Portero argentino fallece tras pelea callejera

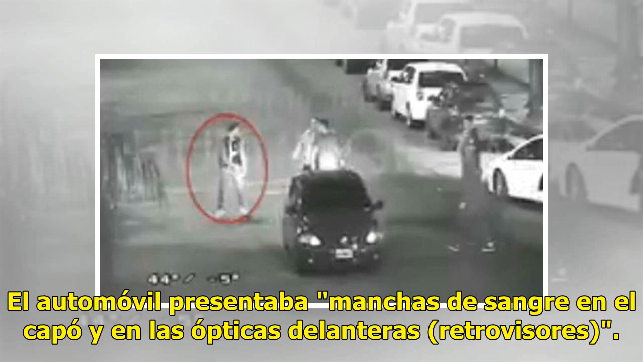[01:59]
El automóvil presentaba manchas de sangre en el capó y en las ópticas delanteras, retrovisores.